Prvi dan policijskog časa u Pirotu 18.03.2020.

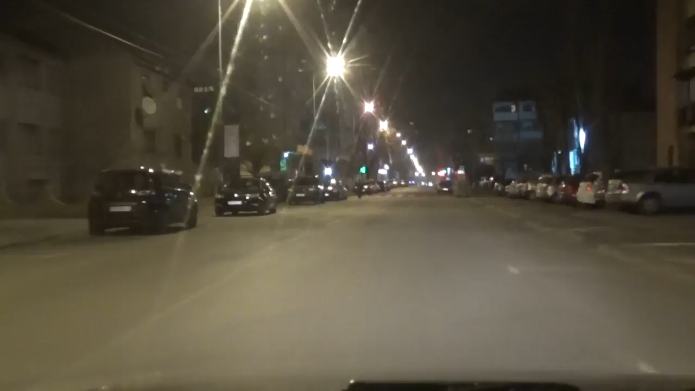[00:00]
Ulica Lava Tolstolja, očigledno neki ne poštoju policijski čas. Ulica Kneza Lazara, ovde je sve mirno, koliko vidimo na ulicama nema ljudi. Ipak ili nam neko vozilo u sustaviti. Da li to znači da neko ne poštuje, još jedno vozilo.
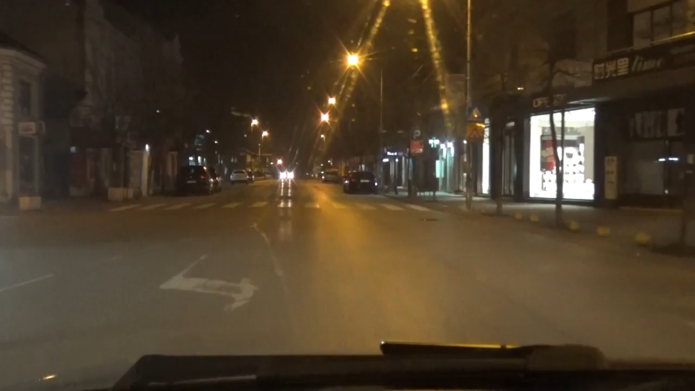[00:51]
Naša kamera na trotoarima ne beleži da ima prolaznika, ali je upravo na velikom golemom ostu još jedno vozilo. Ne znam kada se radnici tigraju, vraćaju se poslano.
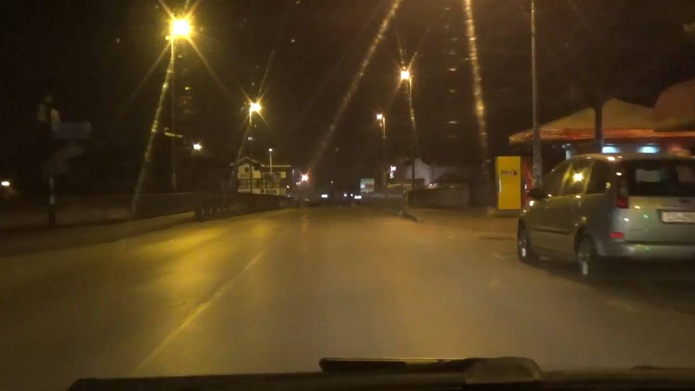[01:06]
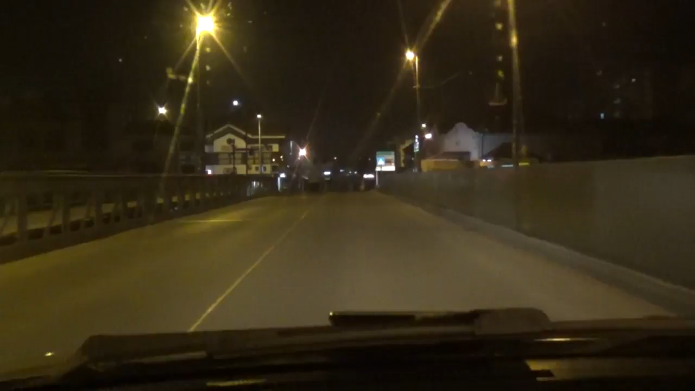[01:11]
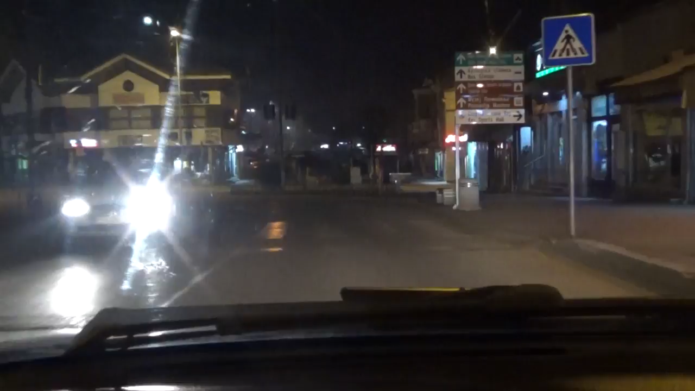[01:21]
Evo iz grade Guševice, pogledat ćemo koliko je sati na gore na kuli. Da, očigledno se radnici tigra, vraćaju se posla.
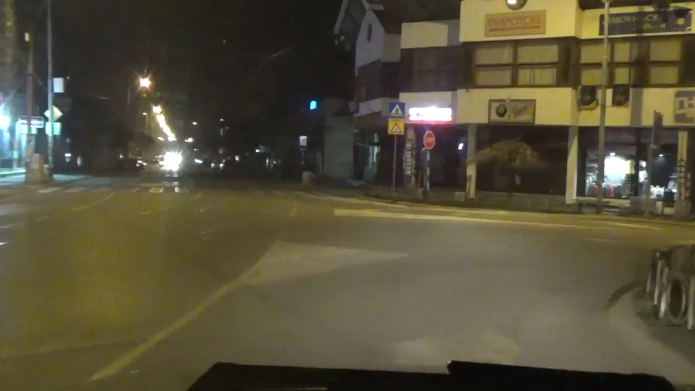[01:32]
Ulicom Nikole Pašića, poduže kolona vozilo.
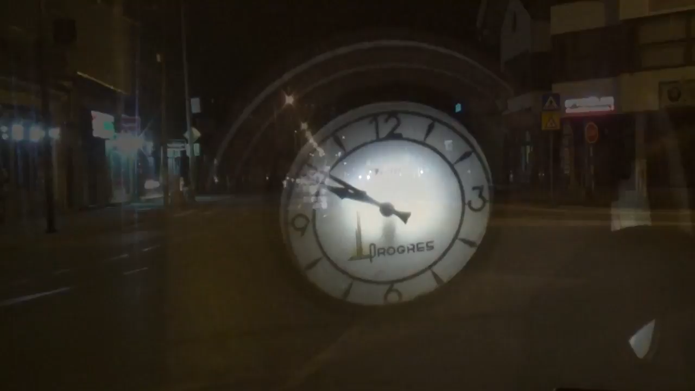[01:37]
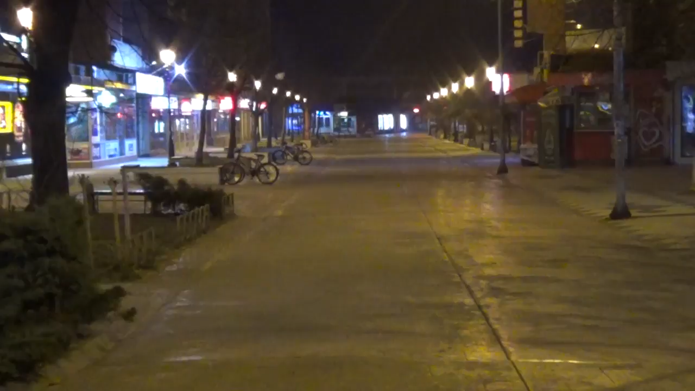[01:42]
Spava Crveni trg, ovde kod solitera, koliko vidimo, zaista nema ljudi. Ulica Save Kovačević.
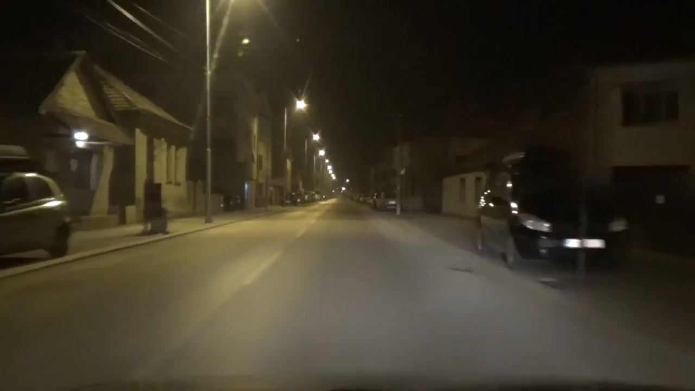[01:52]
I ovde vidimo parkiranih utobila na trotoaru, pešaka nema. Prvi utisak da, zaista ogromna većina piračanaca, poštuju preporuke vlade Srbije. Ulazimo u naselje Senjak, ulica Milivoj Manić. I ovde, nigde nikoga.
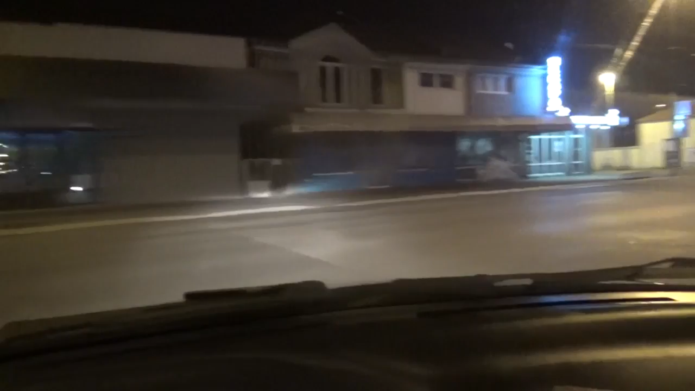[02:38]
Sad ćemo vidjeti kako je ovde situacija. Na prvi pogled, ne vidim ljudi na trotoaru. Jedno vozilo ide u sustret. Ipak se neko kreće trotoarom. Hvala što pratite kanal.
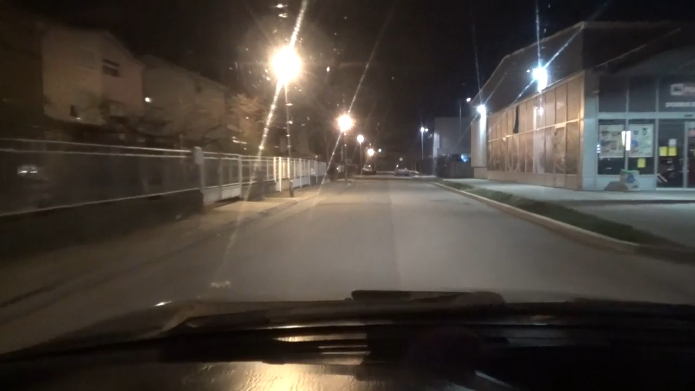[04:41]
Jedno vozilo je prošlo, ovde u Alekse Šantića također nema nikoga.